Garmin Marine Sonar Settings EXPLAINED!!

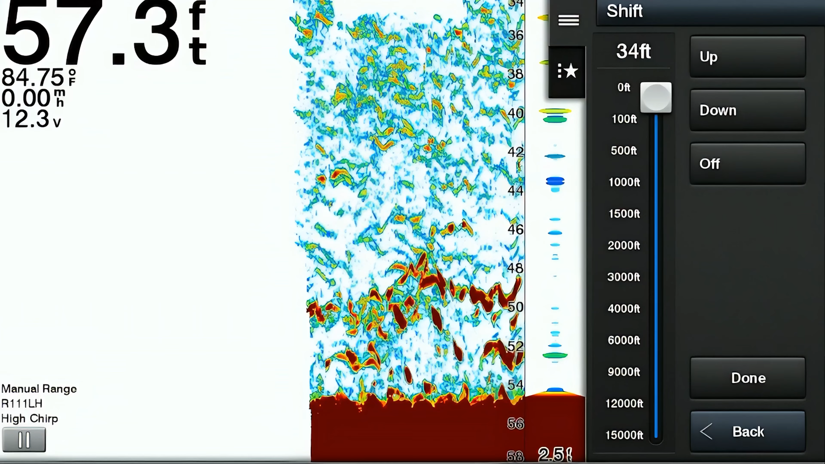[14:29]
On screen: depth 57.3 ft, water 84.75°F
And this is going to allow me to zoom in higher resolution,
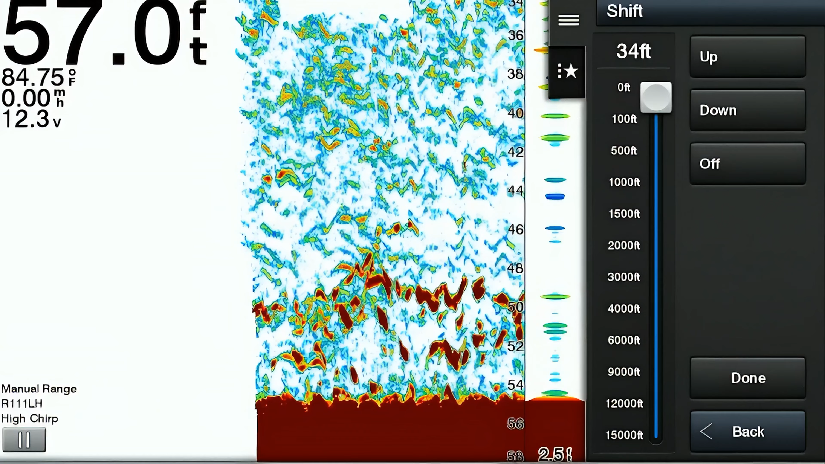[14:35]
On screen: depth 57.0 ft, water 84.75°F
get a better return on my screen and really dial into what's underneath the boat in deep water. The next advanced setting feature is called the bottom track. And this is going to allow the sonar to track and display the contour of the bottom, even as the boat moves. So when the bottom track is enabled, the sonar continuously adjusts to maintain a clear view of the bottom structure. And it's going to compensate for the changes in your speed, water depth, and changes in the surface conditions.
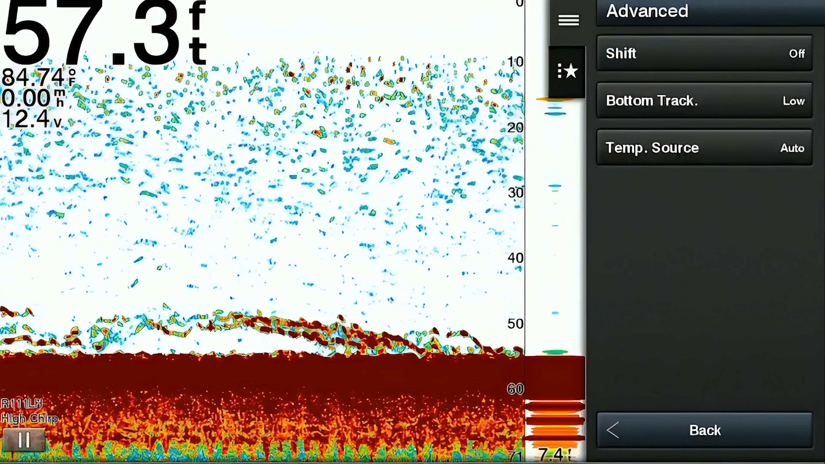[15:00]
On screen: depth 57.3 ft, water 84.74°F
The next advanced setting is the temp source.
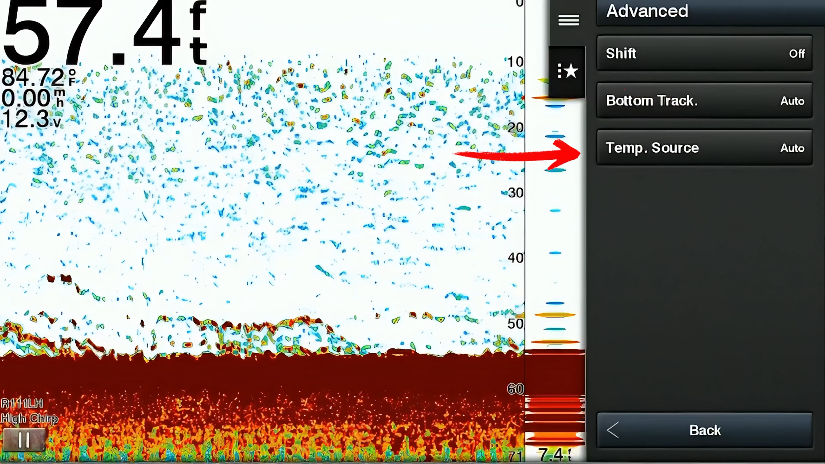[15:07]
On screen: depth 57.4 ft, water 84.72°F
This is going to allow the user to select a source of the water temperature if applicable.
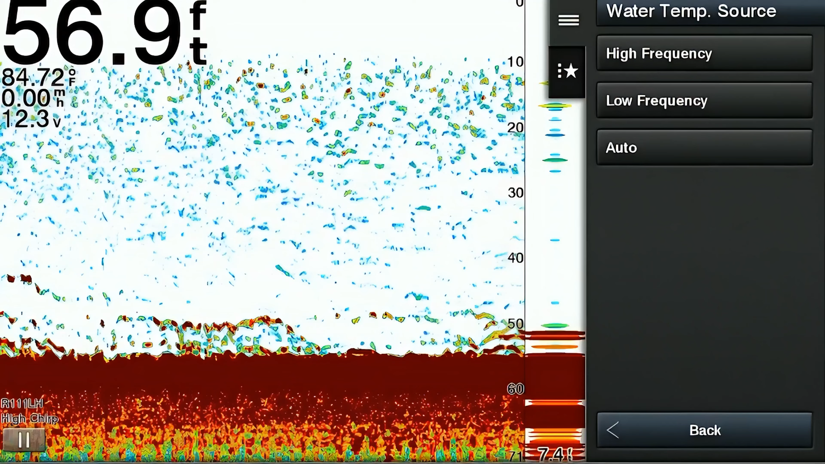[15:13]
On screen: depth 56.9 ft, water 84.72°F
So on our right now, what we're looking at, we're looking at my R111, which is my 2K transducer. There's no option on there for me because this transducer doesn't physically touch the water.
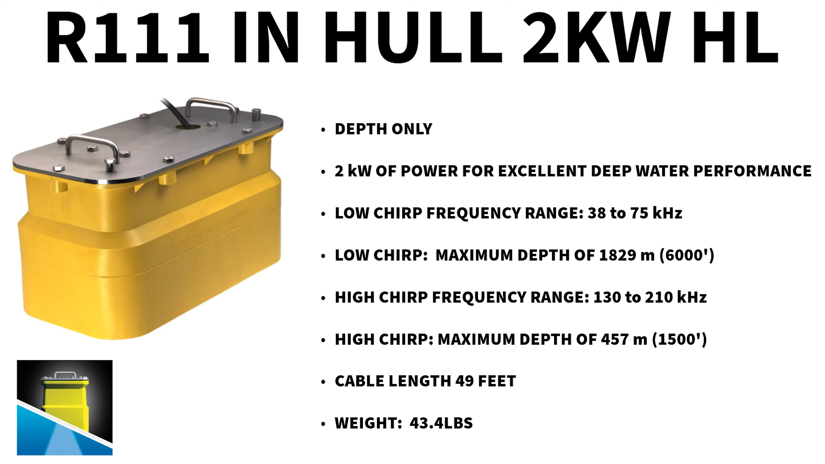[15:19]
So we read water temperature from a different transducer. We have two mounted on our boat.
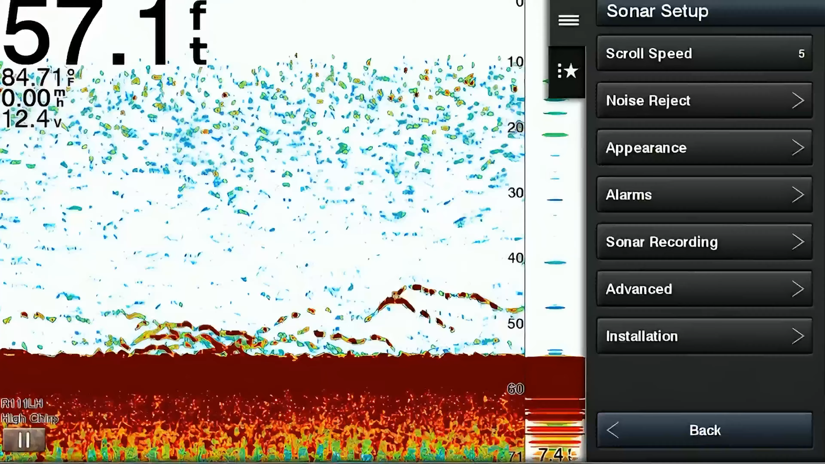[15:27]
On screen: depth 57.1 ft, water 84.71°F
The next section in the settings menu is the installation section. So the first item within this menu is the transmit rate. And the transmit rate is going to determine how frequently the sonar transmits signals into the water. So a higher transmit rate means the sonar sends out more signals per second. And it's going to provide a more detailed and up-to-date view of what's beneath the boat. Now this can be really, really useful when you're fishing in shallow water. Then on the other hand, a lower transmit rate is going to reduce the number of signals sent per second.
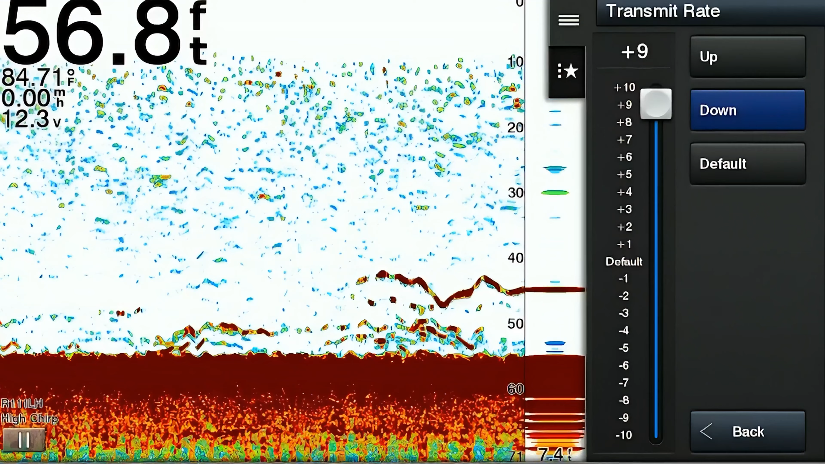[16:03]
On screen: depth 56.8 ft, water 84.71°F
And this could be very beneficial in deep water or when you're moving at a high rate of speed. The next item within the installation menu is the transmit power.
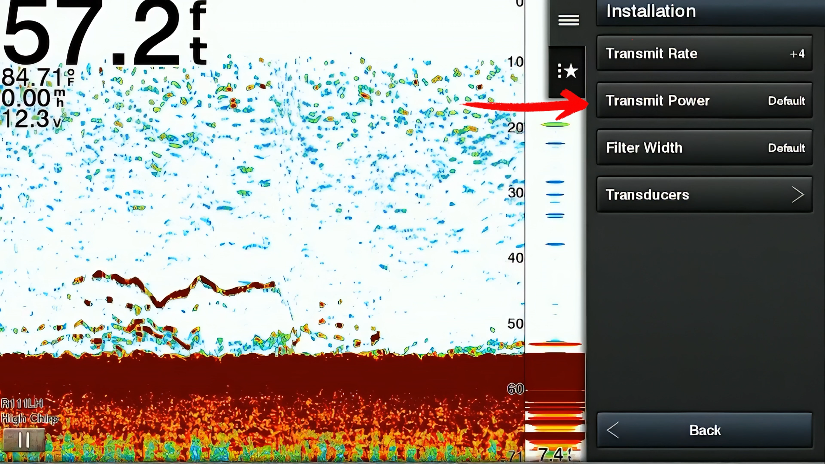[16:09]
On screen: depth 57.2 ft
And the transmit power determines the strength of the sonar signal sent into the water. The next item in the installation section is going to be called filter width. And the filter width, what it does is it adjusts the width of the sonar beam,
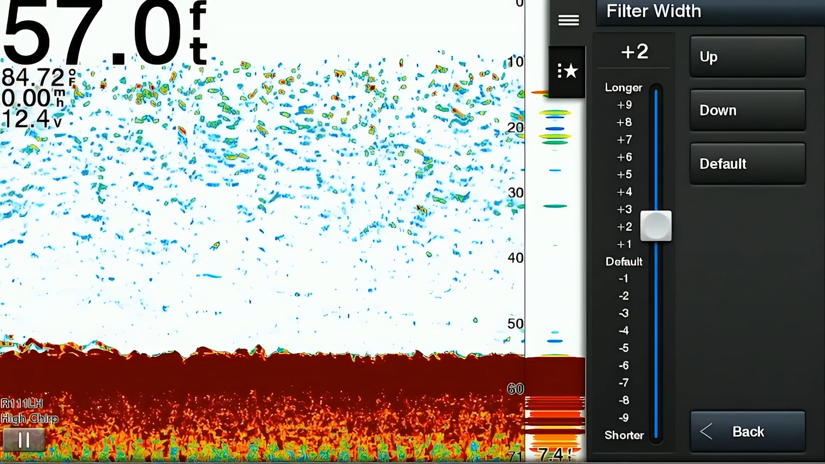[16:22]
On screen: depth 57.0 ft, water 84.72°F
affecting the level of detail and sensitivity of the sonar. So a narrow filter width gives you more concentrated and detailed image of what's directly below the boat.
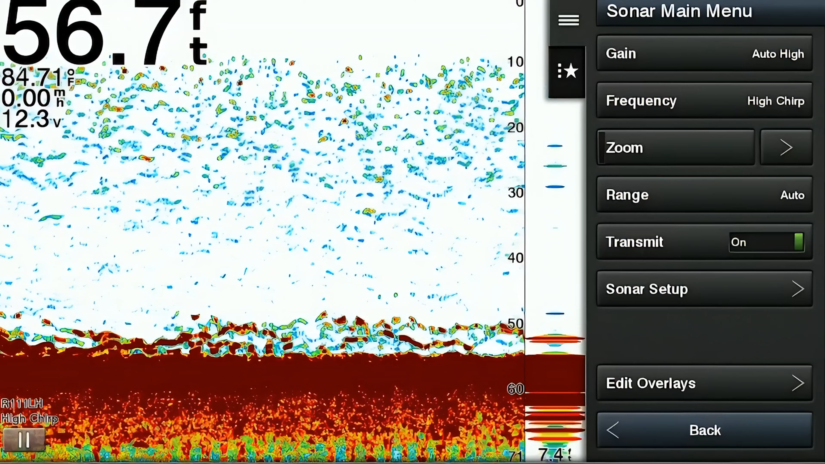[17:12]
On screen: depth 56.7 ft, water 84.71°F
And this allows you to overlay additional information on your screen from the selected menu items.